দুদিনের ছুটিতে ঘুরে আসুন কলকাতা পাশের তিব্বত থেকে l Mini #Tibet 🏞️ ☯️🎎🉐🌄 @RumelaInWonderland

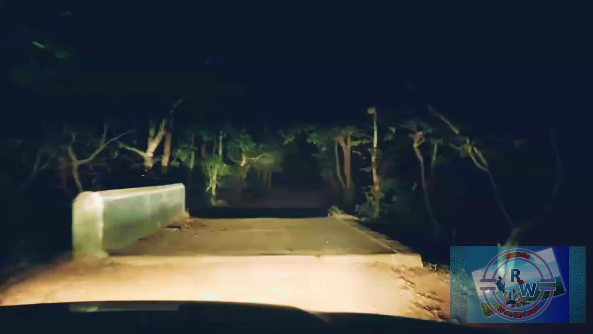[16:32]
আমাদের ট্রেন ছিল হাওড়া মেল ৯:৫৫। বন্ধুরা, আপনাদের ট্রেন যদি রাতে থাকে তাহলে অবশ্যই হাতে সময় নিয়ে বেরোবেন, কারণ স্টেশন প্রায় ২০০ কিলোমিটার দূরে অবস্থিত এবং রাস্তার ২ থেকে ৩টি জঙ্গল পাবেনই।
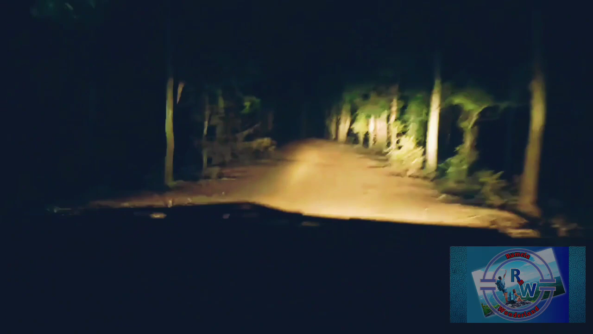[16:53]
ফেরার সময় আমরা কিছু সমস্যার সম্মুখীন হলেও ট্রেনটি লেট থাকার কারণে আমরা ট্রেনটিকে ধরতে সক্ষম হই।